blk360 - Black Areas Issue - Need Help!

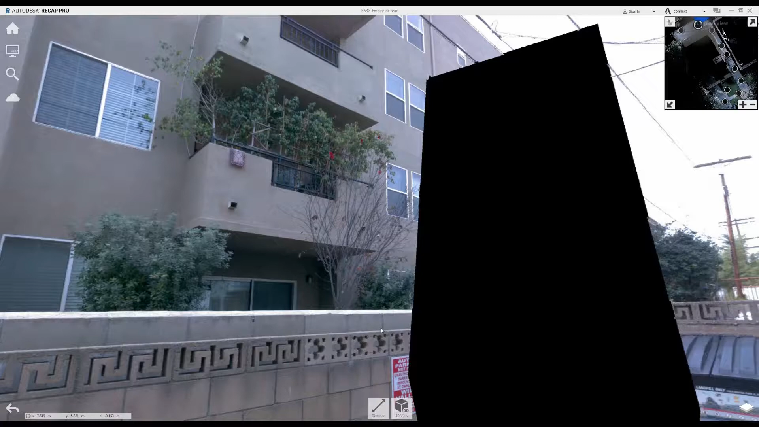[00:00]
Hey everyone, so I've had my BLK360 for about a week now. I've had a few jobs where I've taken it out to test out. I'm starting to notice that I'm getting these black areas in my scans very random, not in every single scan that I do,
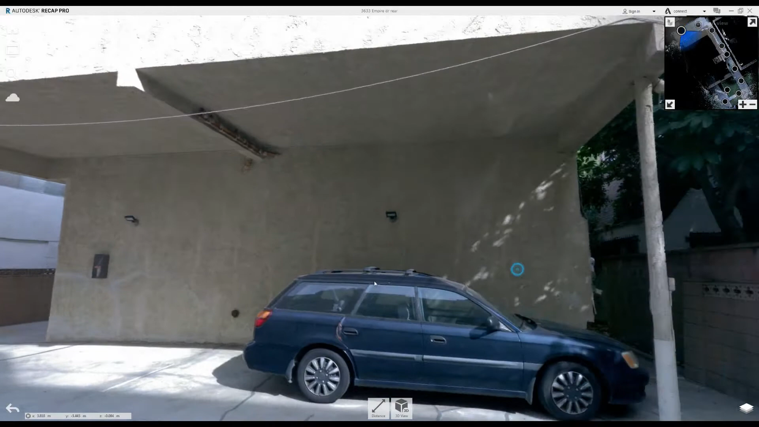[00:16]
but every once in a while and it affects the 360 photos and it also affects the point cloud data.
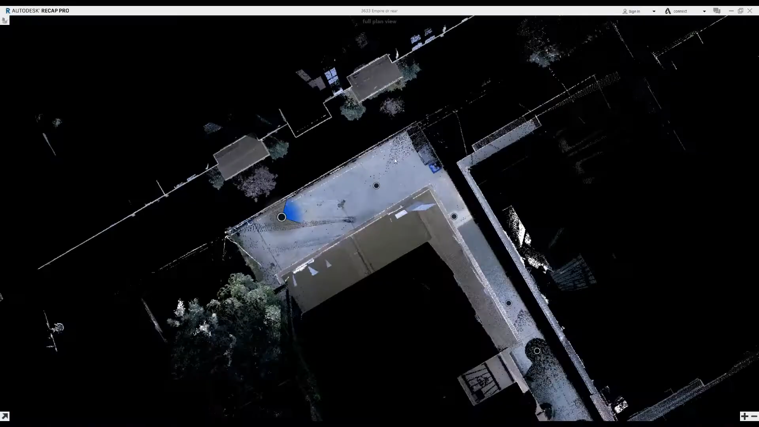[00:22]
I wanted to see if anybody out there is running the same issue.